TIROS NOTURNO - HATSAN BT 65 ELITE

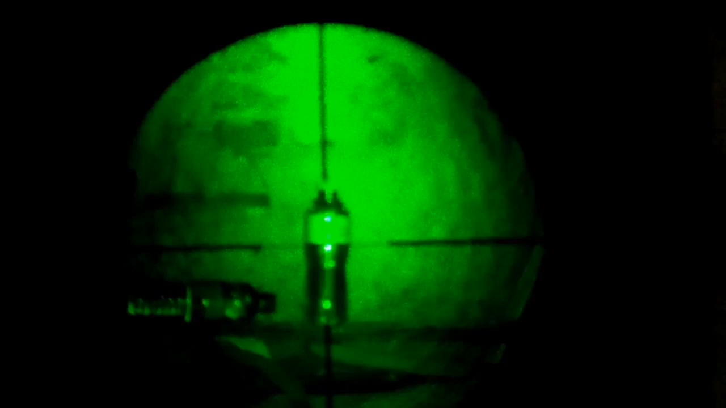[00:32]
Eu vou atirar no pé dela para que ela gire pro lado contrário. Vamos lá, para mais disparos. Aproveitar enquanto tá vazando a água lá.
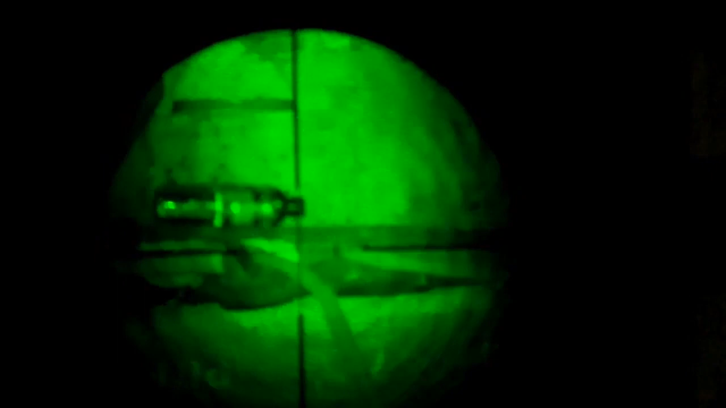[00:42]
Opa, uma já caiu onde? Eita, tem umas telhas na frente, ó. Aquela tá lá, vamos arrancar a tampa dela. Errei. Aí, na tampa.